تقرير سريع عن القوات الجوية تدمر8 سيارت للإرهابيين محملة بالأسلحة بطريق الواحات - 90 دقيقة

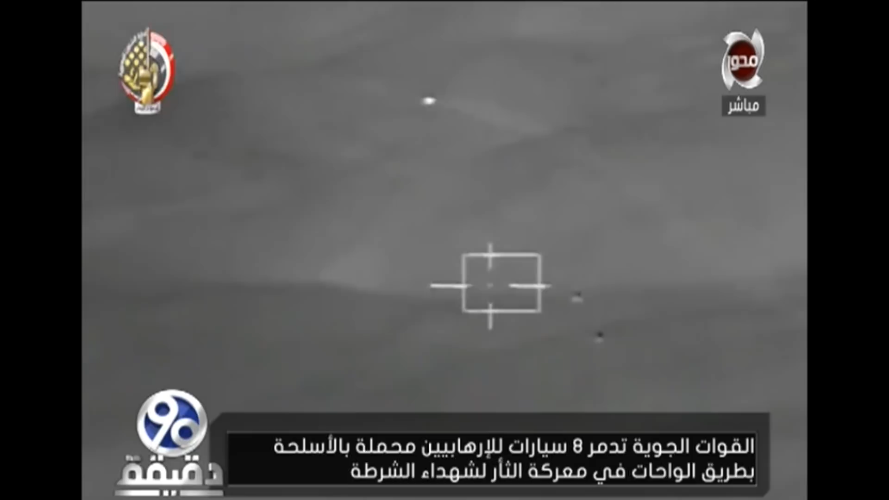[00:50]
القوات الجوية محاولة جديدة لاختراق الحدود الغربية واسفرت العملية عن تدمير ثمان عربات دفع رباعي محملة بكميات من الاسلحة والذخائر والمواد شديدة الانفجار والقضاء
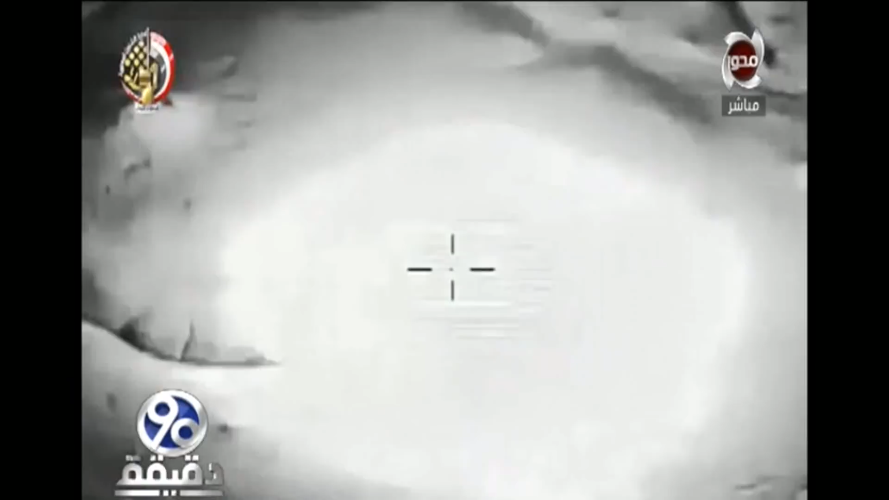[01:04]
على العناصر الارهابية الموجودة بداخلها يأتي ذلك